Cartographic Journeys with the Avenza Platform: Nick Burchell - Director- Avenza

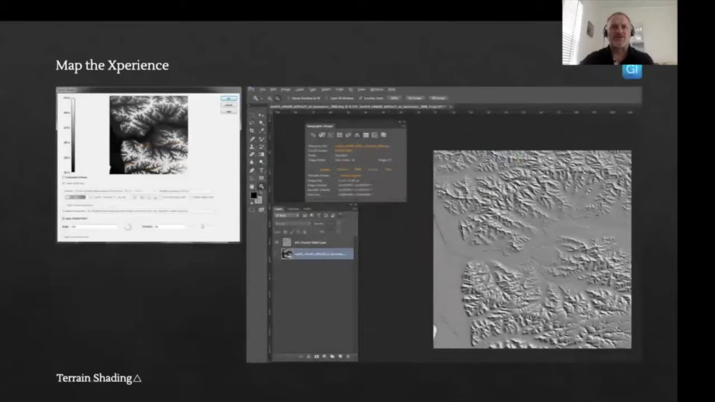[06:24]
Using the transform tool, the hillshade was then reprojected to the desired coordinate system, i.e. the coordinate system that will be used for the map in Adobe Illustrator.
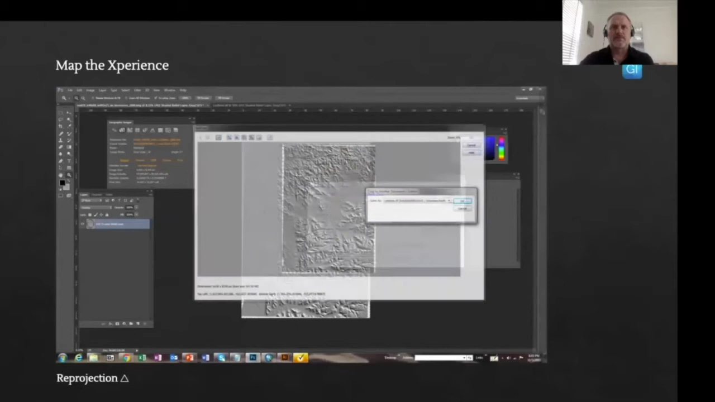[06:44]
Using the extent in another dataset, the geocrop tool was used to crop the image to the required geographic values.